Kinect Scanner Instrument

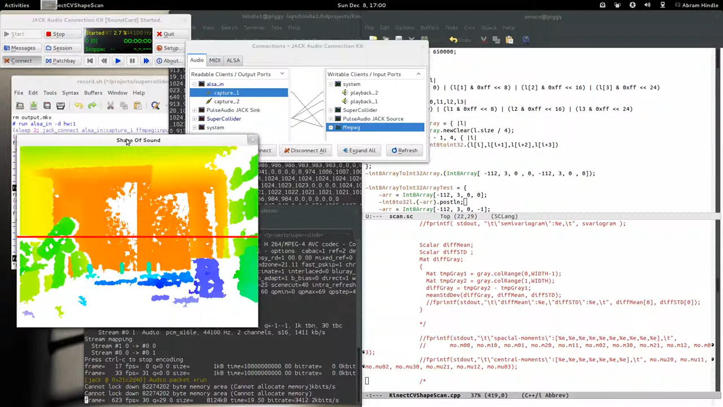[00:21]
I can scan a line from the scene and use that, say, as a spectrogram based on depth and whether or not something is actually in the scene. On the table here, the table's all white, because it's basically reflecting and it's not showing up on the Kinect. But on the table is a bunch of wooden blocks. I've got structures. You can see I can move my hand into the scene. It's relatively close to the camera.
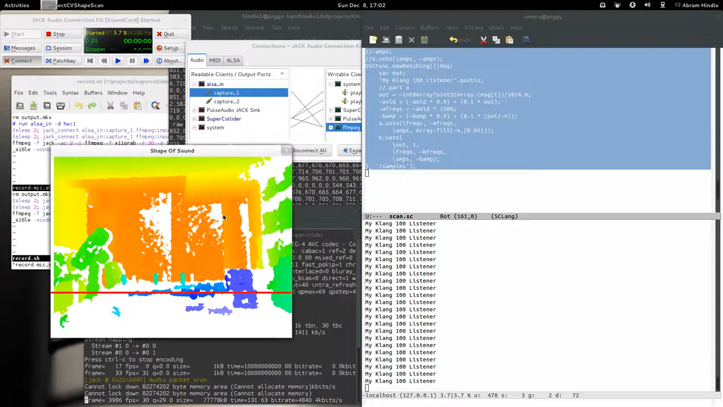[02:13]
Depending if I go up or down, you can hear the sound.